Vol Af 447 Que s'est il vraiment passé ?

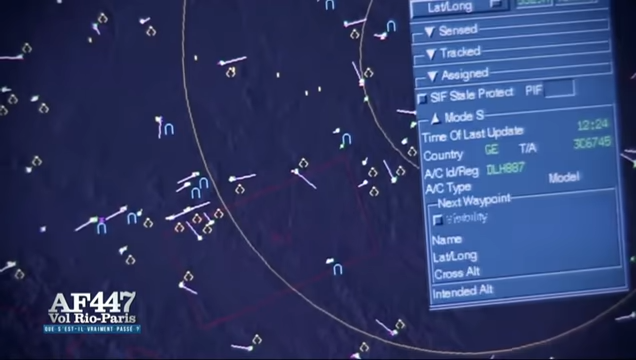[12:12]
Au petit matin, le 1er juin 2009, le vol Air France 447 n'apparaît pas sur les radars sénégalais et ne répond pas aux appels radio.